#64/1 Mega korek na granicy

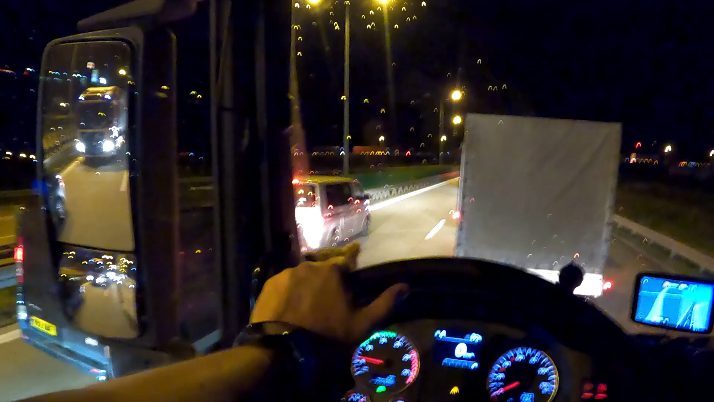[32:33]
Także, ale chcę już po prostu Drezno mieć za sobą. Dobra, dałem na lewy pas, Adasia wpuściłem przed siebie, no tak to by w życiu nie wjechał. Owieczka jedna. A dlaczego przejechaliśmy na tą stronę? Dlatego, że stąd, z prawej, włączają się na tą nitkę ciężarówki.
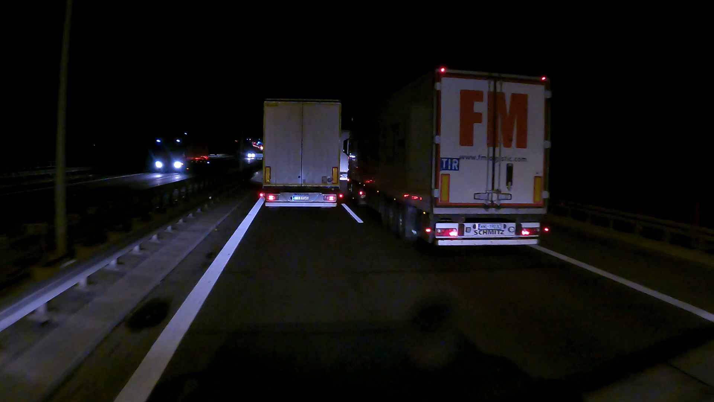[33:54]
Zjazd na ten głupi terminal, także ja postawię tutaj